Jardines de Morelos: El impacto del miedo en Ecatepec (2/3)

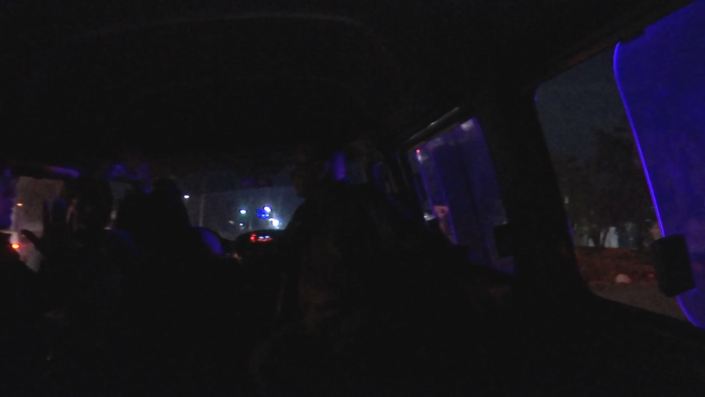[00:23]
estatales y federales que comenzó a aplicarse desde el 19 de octubre en los principales accesos a la colonia, una de las más pobladas de Ecatepec.
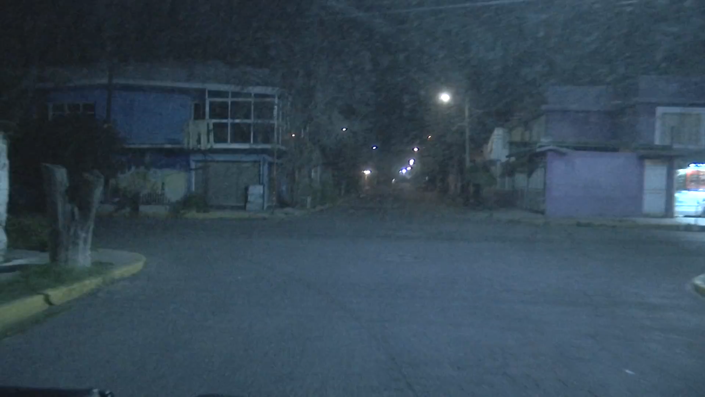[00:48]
Apenas pasan de las 9 de la noche y se ve cómo, en aquellas calles donde había bullicio hasta la madrugada, el escenario cambió.
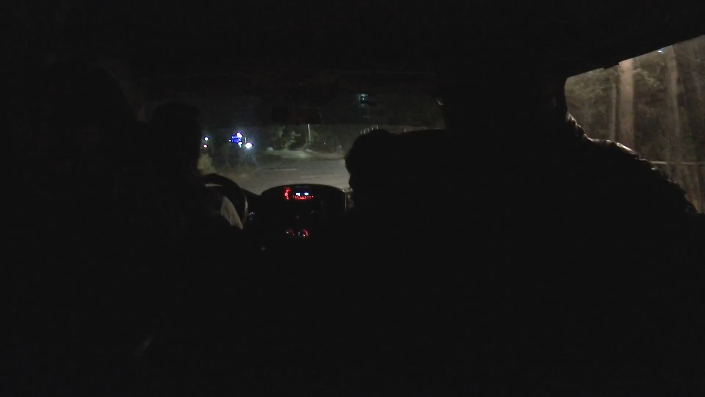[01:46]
Nos acercamos a las vías, donde es evidente la falta de alumbrado y vigilancia, y donde también hubo sorpresas.